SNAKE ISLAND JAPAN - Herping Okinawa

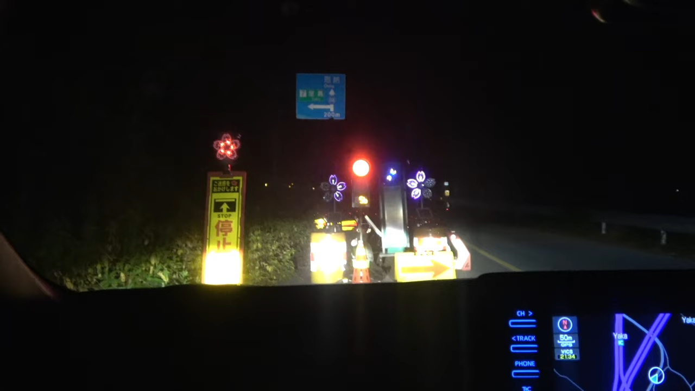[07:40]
We're at a roadworks sign. While herping. And there's a red light. In case you weren't aware. There is roadworks going on. They want to give you a seizure while you're driving. In front of the... Oh hello.
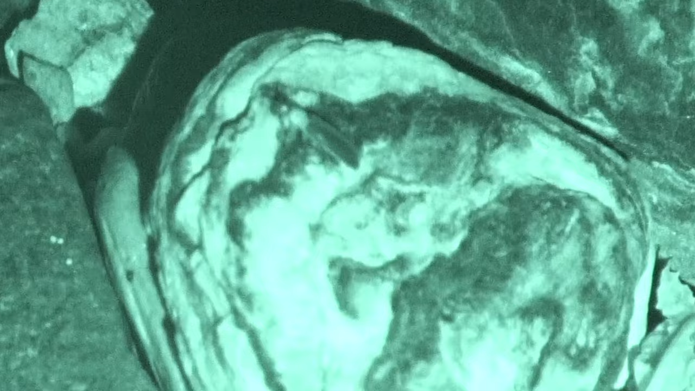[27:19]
This is what it looks like.
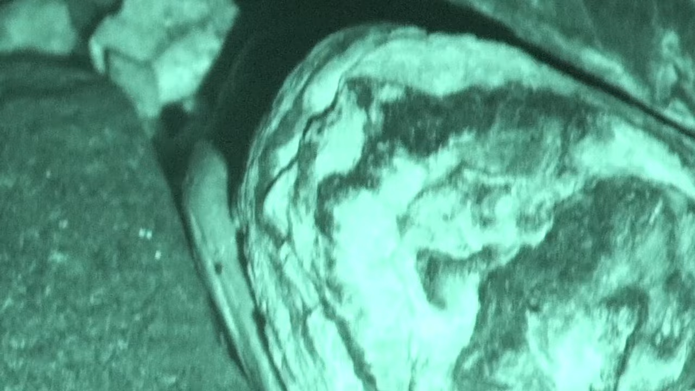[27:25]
Off it goes. Oh, there's one right behind your back.
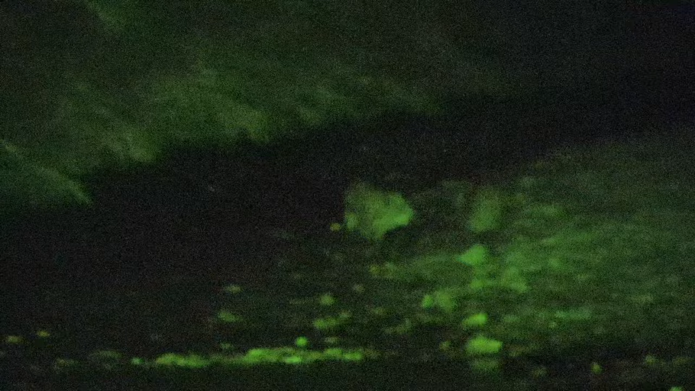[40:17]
We've got some native pigs here.
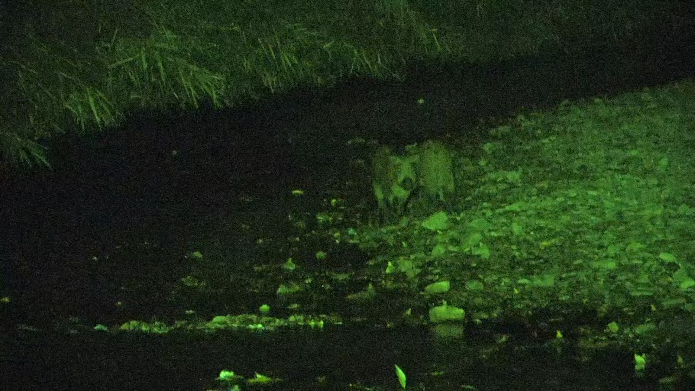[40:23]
This small species of wild boar is known locally as the Ryuku inoshishi.